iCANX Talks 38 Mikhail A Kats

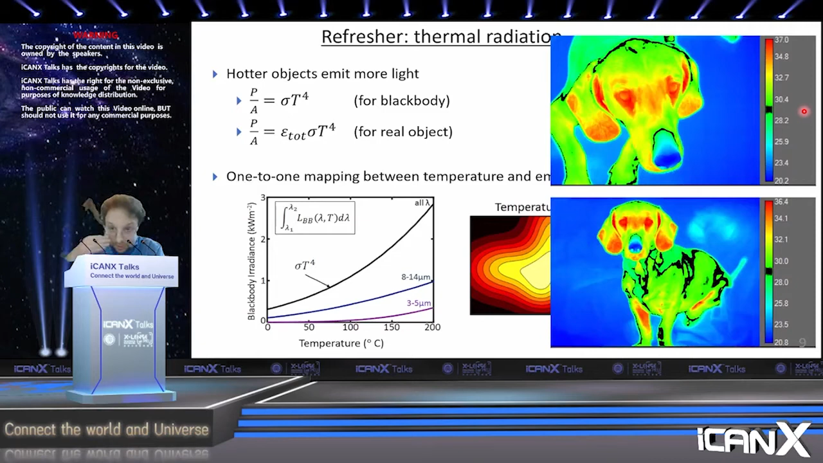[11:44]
So if the fur is colder, then you're only seeing the temperature of the fur of the dog. And so we'll talk about later in this talk about how we can modify infrared thermometry to be able to see deep inside certain types of materials. Okay. So let's talk about the opportunities for engineering of thermal radiation.